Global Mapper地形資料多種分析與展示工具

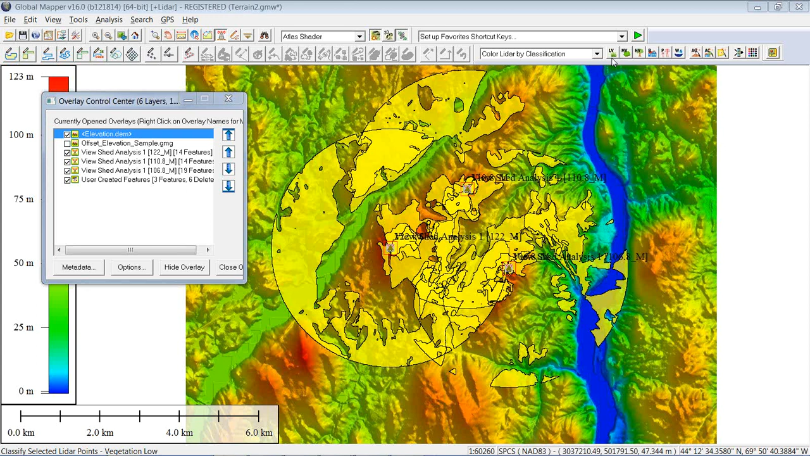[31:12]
But the bottom line is, everything you see yellow. By the way, I changed my color to yellow. The default would have been red. I've forgotten I'd done that. But everything you see yellow can be seen from at least one of those points. Everything that's unshaded is invisible to all three points. We have a really nice tool from the analysis menu to make this a little easier to understand.
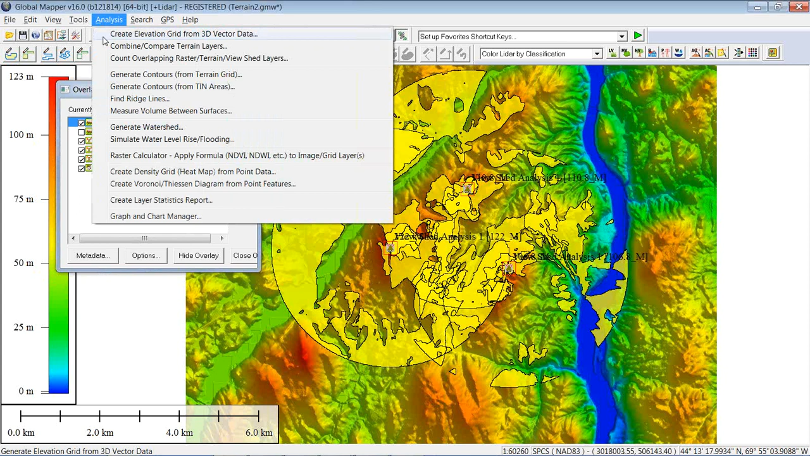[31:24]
If I go to analysis, count overlapping raster terrain, or you'll notice viewshed layers.
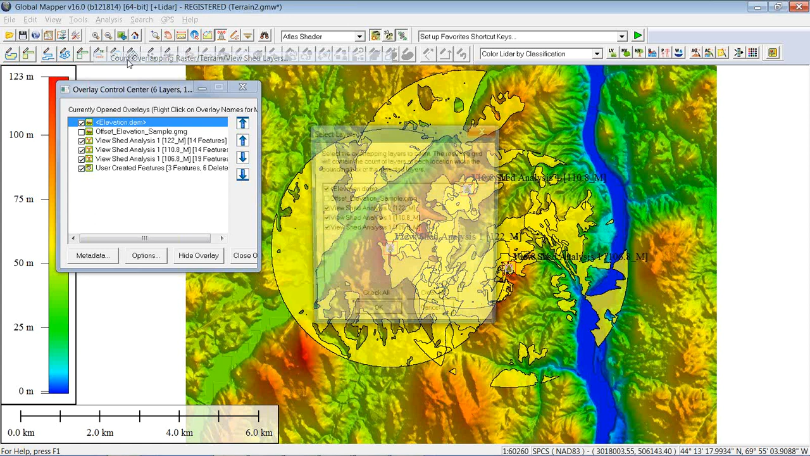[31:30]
This is a very interesting application for this tool. Because what this will do is create a more realistic visualization of what I just tried to describe. Note the elevation layer on the left side.
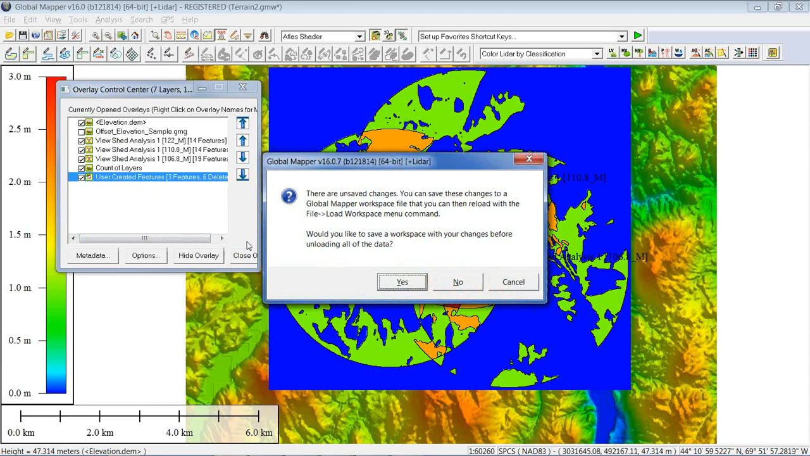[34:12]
I'm going to remove the workspace. I'm going to bring the same workspace back in again. Okay. Thanks, David. So I'm going to go through three different types of volume calculations that you can do with multiple terrain grids. So this is the same workspace we had before. David showed you the path profiles through this separate elevation grid, and this is lower. You can tell by the colors that it's lower than the larger terrain here. So we're going to go through measure volume between surfaces.
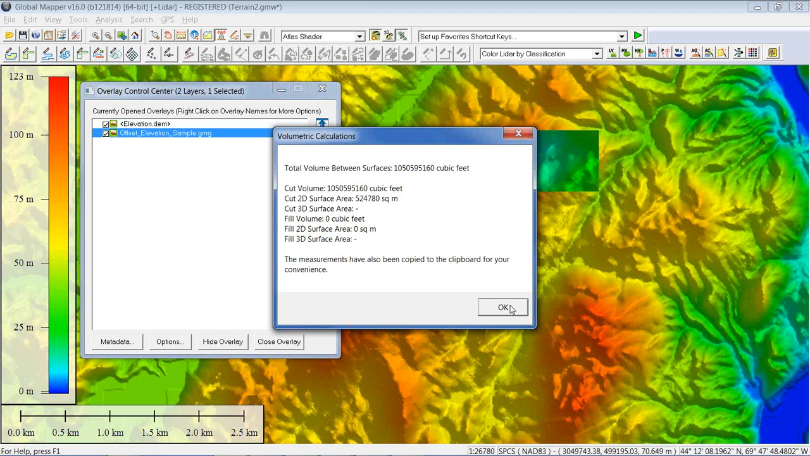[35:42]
So that's a very simple one where you'd have two raster surface models. If you do have two, perhaps you have a LiDAR-derived canopy layer and a LiDAR-derived ground layer. You can certainly use this to generate the, I don't know if it's a biomass calculation, I guess would be between the canopy and the ground level. It's a very simple, but very simple process. Probably the easiest analysis tool in the application. Okay. Great. So I'm going to click okay just to close that. Now I'm going to look at the pile volume. So I'm going to draw an area feature. Just see around this hill here. Click okay. It's not important. And then I'm going to select it.
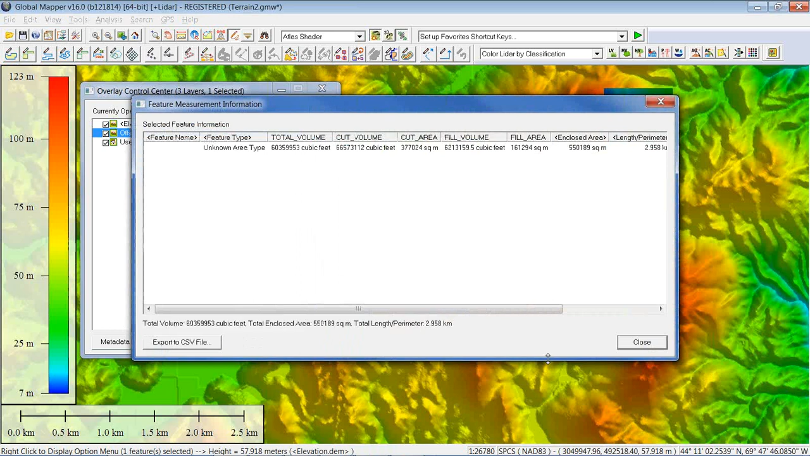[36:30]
And right click with a digitizer and choose analysis measurement and pile volume. So this calculation measures the terrain relative to the edges of the area feature as it cuts across the terrain. So it's assuming that area feature is sitting right on the terrain. And again, we have our resulting values that can be copied and paste.
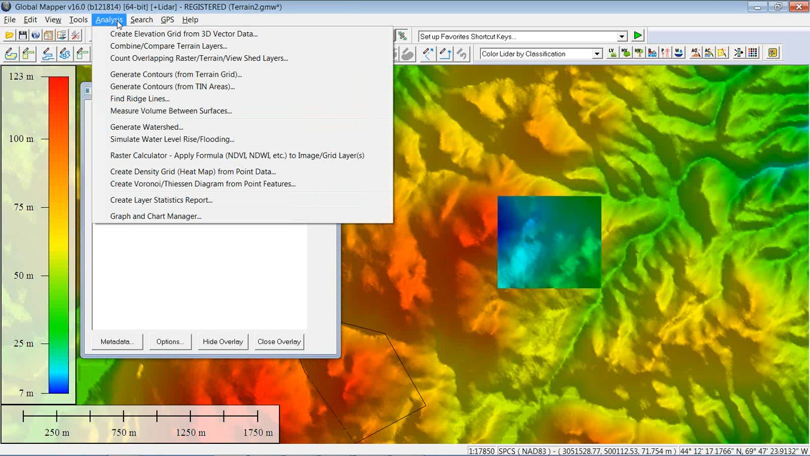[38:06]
I'm just going to focus on our subsurface layer here. Analysis and combine, compare terrain layers. So, this option is, what we're going to do is visualize the first step we did, measuring the volume between the surfaces. But there are a few options here under operation. As you can see, the list goes on. David, do you want to touch on anything? I mean, this is, I keep, you know, continually learn from users of applications for this. I mean, we obviously can talk about this in a hypothetical sense, but there are some very,
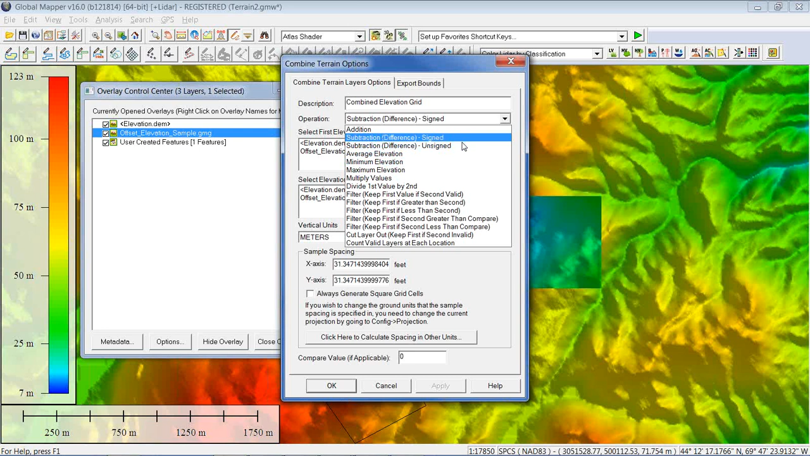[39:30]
Signed and unsigned basically means, do you want to respect the fact that it's a negative number or just give me a value? Okay, we're just going to go with unsigned, I think. Yep. And we're going to select the two different layers and click OK. So as you can see,
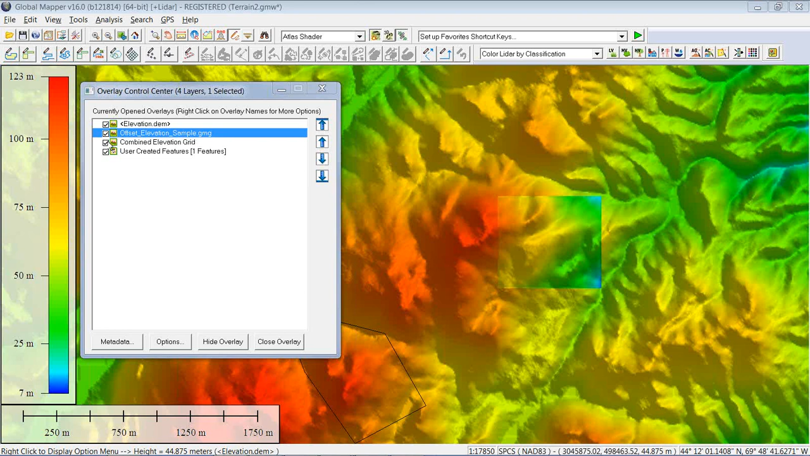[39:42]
we have a new elevation layer that's been created because of this process.
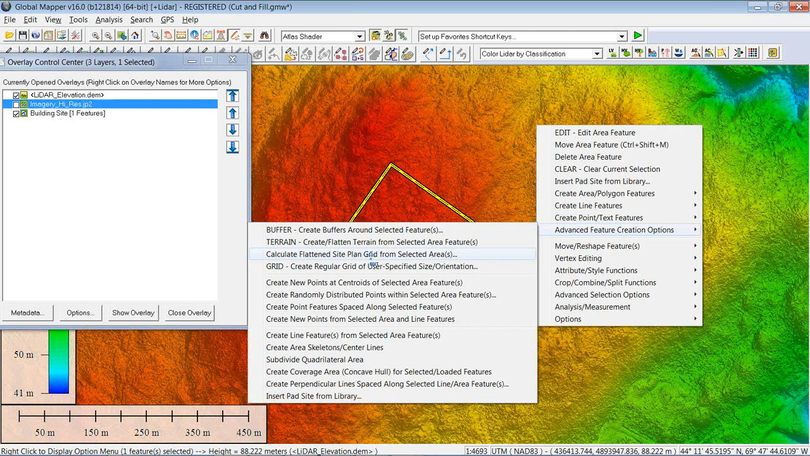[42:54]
and create flattened site plan grid from selected areas. If you're using GlobalMapper 14 or earlier, you'll not see this one in the standard version. With current versions, it is in the standard version. You no longer require Global Energy Mapper to access this tool. This is a very, very simple procedure in terms of how it's implemented. We can determine, if necessary, a specific flattening height. If we know for whatever reason that we need to flatten the terrain to a particular elevation, we simply type that value in here and we can run the analysis. We can also flatten to specific heights within the area itself.
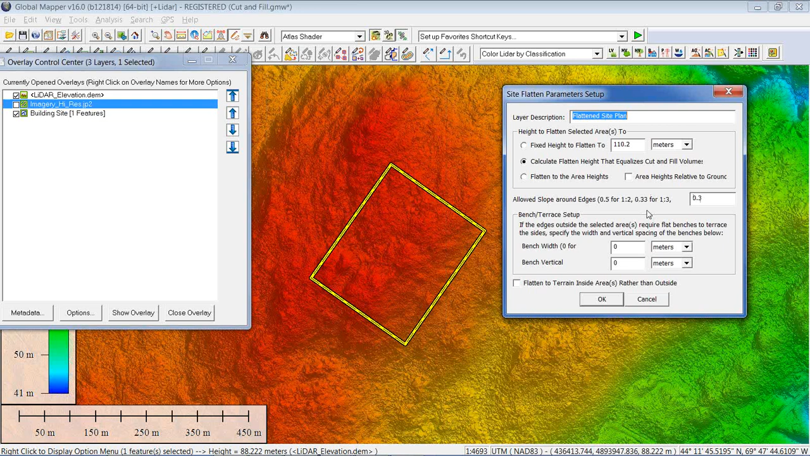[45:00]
Now, the interesting thing about these options is they will also be factored into the volume calculation and will also therefore determine that break-even height that we're going to determine in just a second. So without any other configuration options, we'll just click OK. And it's going through the process of determining the optimal flattening height. Now, when this completes you, there's going to be two results. The first result, similar to what Josie had shown us, is going to be a volumetric calculation. As you can see, it's going through checking various heights to determine the optimal height at which you can flatten. So again, we're going to get a volume calculation value, or a series of values, as you'll see.
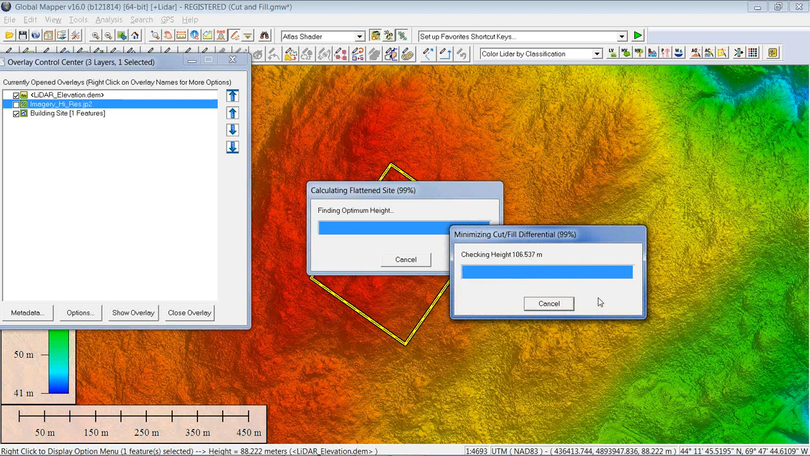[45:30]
And once we've confirmed that that's what we want, it will also generate, as you'll see in a second, a modified terrain surface. So as you can see here, my cut volume, which is the first item, and the fill volume are similar. They're not exactly the same. We had a requirement to make these equal. They're not exactly the same, and that's simply because of the resolution of the data. As a byproduct, it's also given me within that area what my 2D cut area would be, and what my 3D cut area would be, and similar to my 2D fill and my 3D fill.
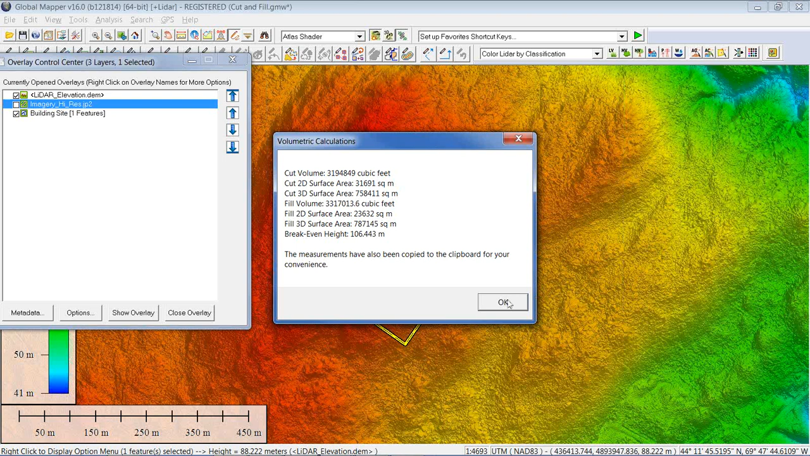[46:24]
The measurements have been copied to the clipboard for my convenience. If I wanted to paste those into a report, or perhaps a proposal, I can do that. I'll simply click OK. And this is where we're going to see the second result of this procedure, which is a modified terrain surface.
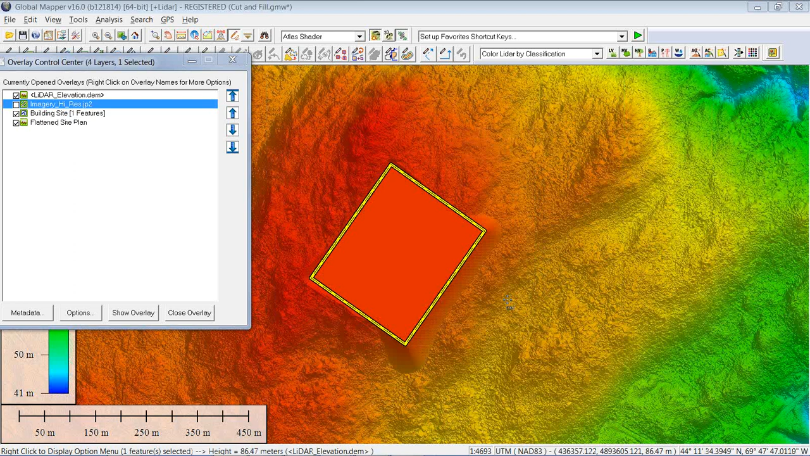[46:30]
Now, my area is selected, so you're actually seeing the area feature itself, so it allows us to see the modified terrain surface. One of the things you'll notice, it is a solid color. As we would expect, it's a solid color because it represents right that 106 point, whatever the decimals were, meter value right here, and you can see that's now a consistent elevation. I'll go ahead and deselect that. There's my area feature again, and we'll bring our 3D model up.
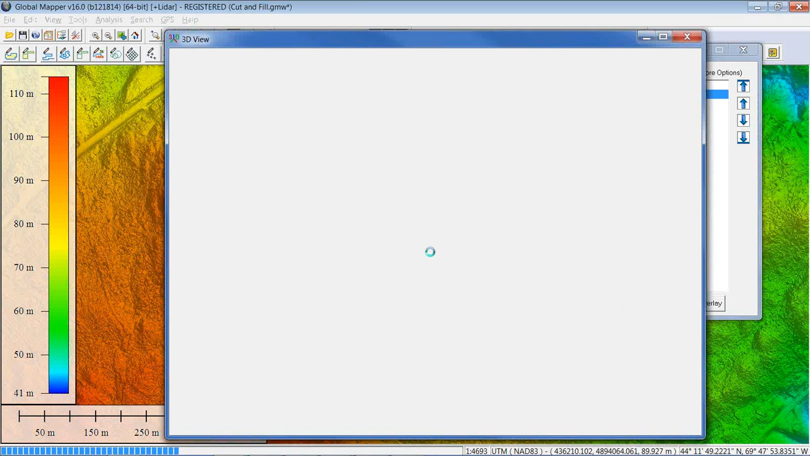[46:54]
And you'll see more clearly in the video what we've actually done here.
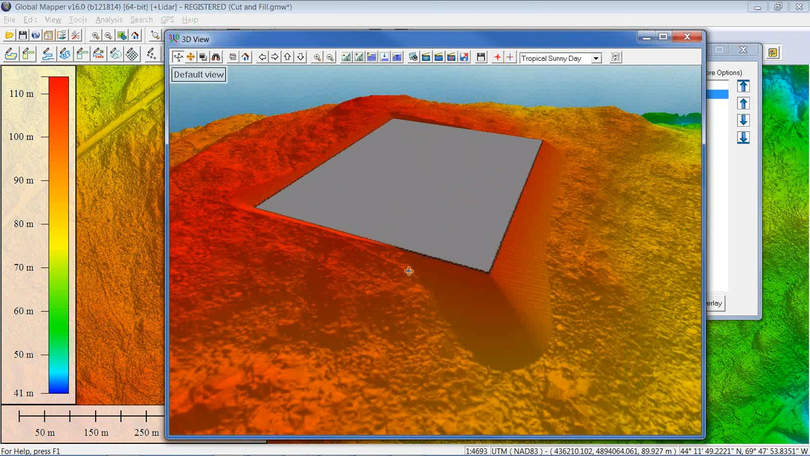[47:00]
You'll see the flattened surface, and you'll see the slopes that I asked for around the edge. So my 106 meter flattened area is optimized so that these areas that need to be cut from the upland area can be used to fill and create these slopes on the downslope area. Very, very powerful tool, obviously for visualization purposes, but also from an engineering point of view. Without actually having to go out into the field,
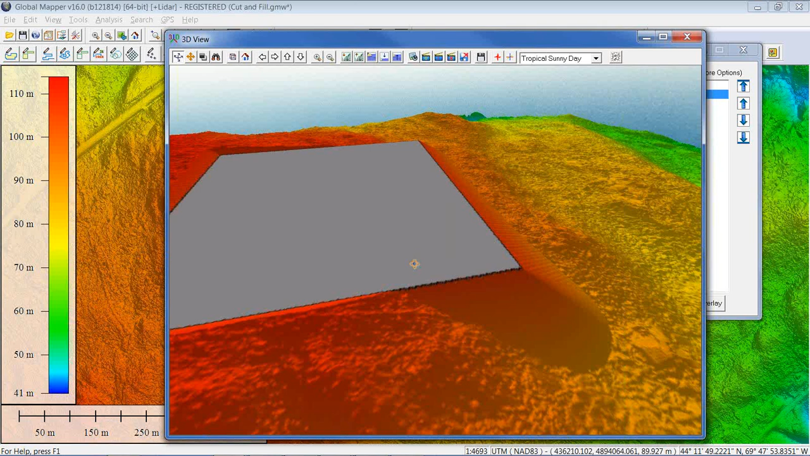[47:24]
you can generate very precise calculations and do a lot of preparation work before you actually sink a shovel into the ground. So cut and fill analysis calculation. Okay, great. Thanks, David. I'm now going to show you some options in the watershed modeling analysis.
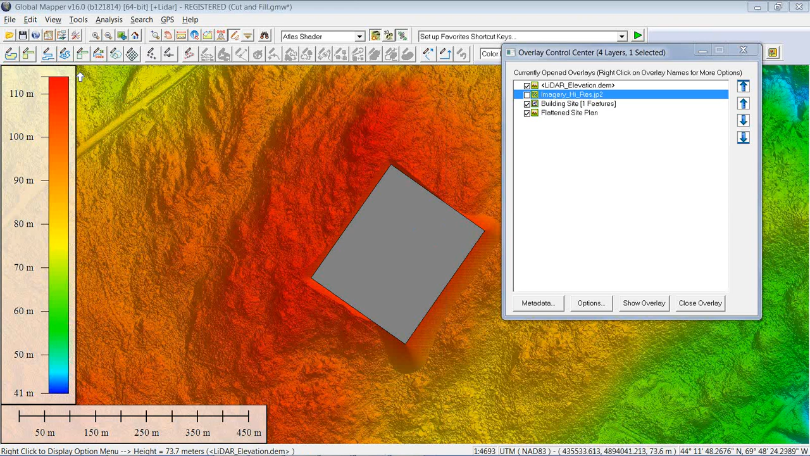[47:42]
I'm going to open this now, and I do want to unload the previous data.
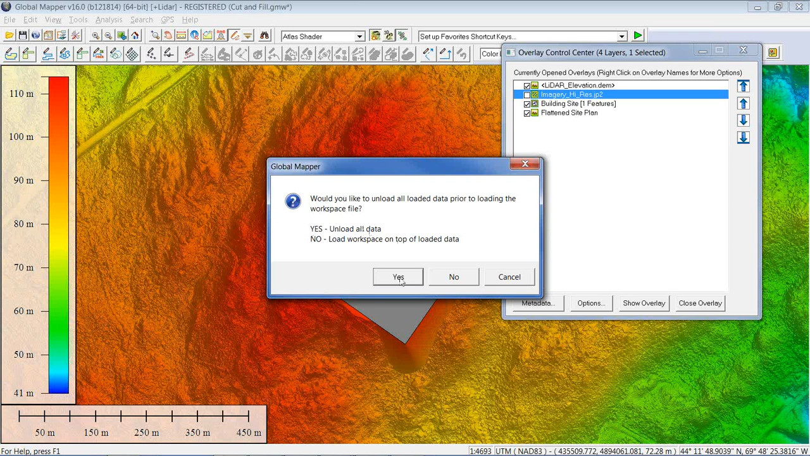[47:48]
So I'm going to go yes, and here we are. If you've been to one of our training classes, you might recognize this. We have a point at a high elevation and a point at a low elevation. My first step, I'm going to select the higher point, and I'm going to have Global Mapper calculate the flow to a lower elevation. This is a good tool if you're looking at, oh, what if something spills here? Where is it going to go?